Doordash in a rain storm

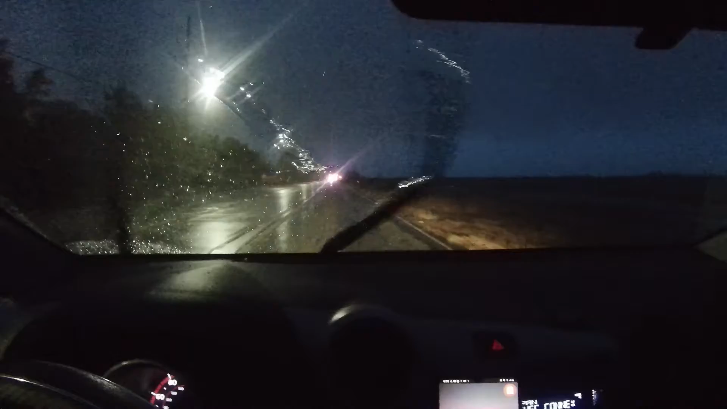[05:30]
door dash has not been easy today but I hope everybody's okay let's check it out and see what happened
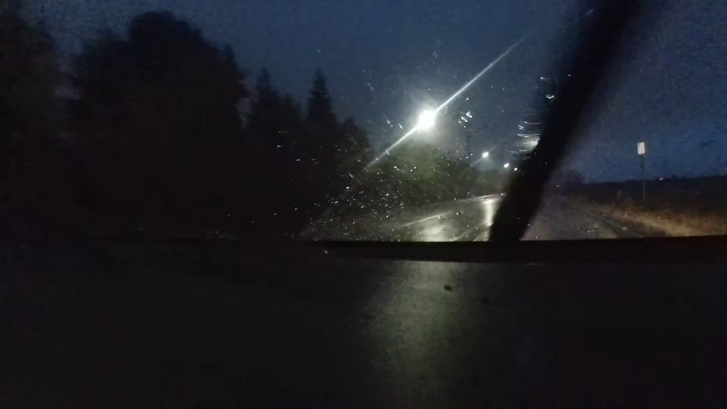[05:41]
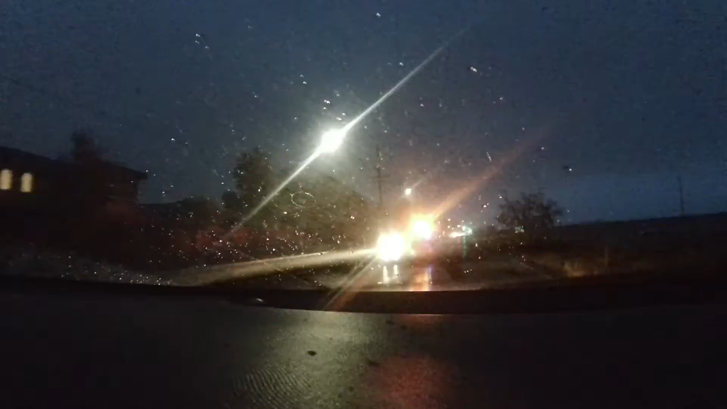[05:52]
somebody got popped he was smoking a doobie
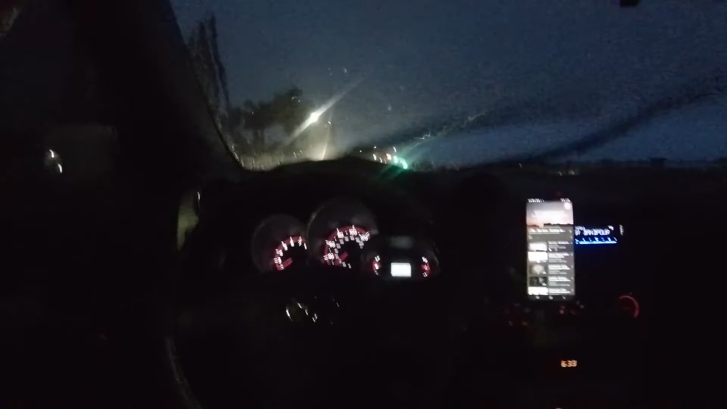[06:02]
let me get I'm giving you an insight to what it's going on around here I mean this is unreal look at
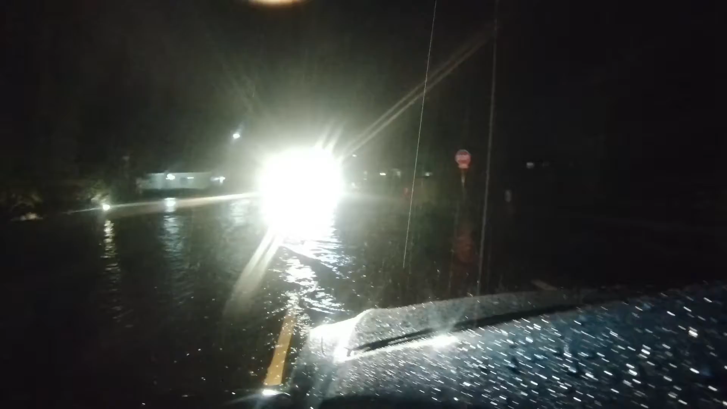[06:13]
this look at this uh I don't even know if I should risk it oh man dude I'm running right through this spot
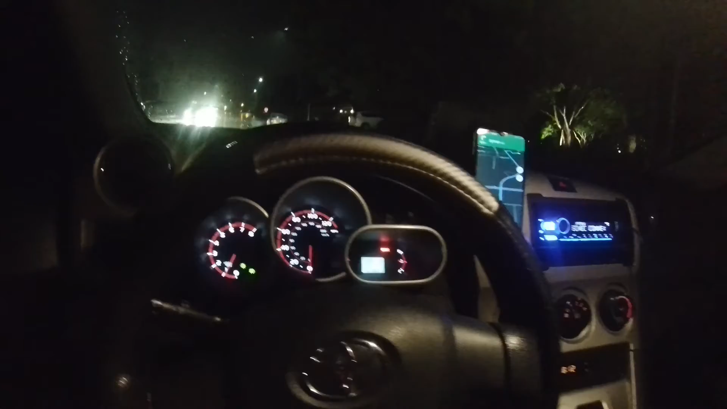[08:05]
oh my word okay these streets are way too flooded man